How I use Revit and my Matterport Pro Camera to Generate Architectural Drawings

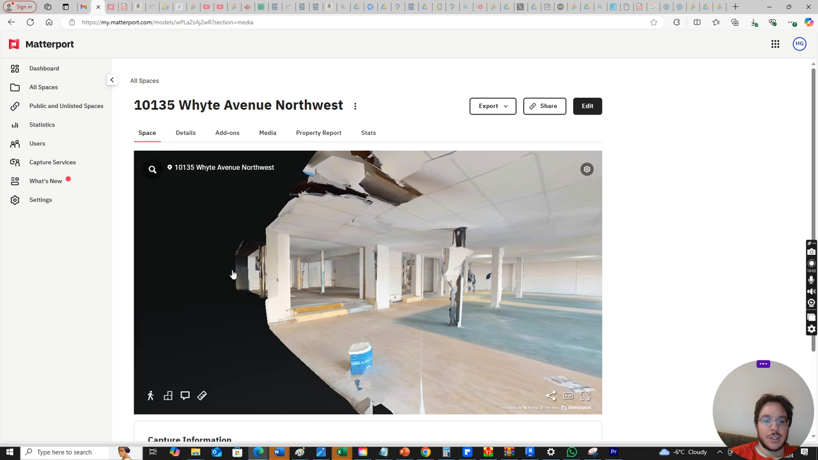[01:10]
actually we don't want to look like this if we go to explore 3D space we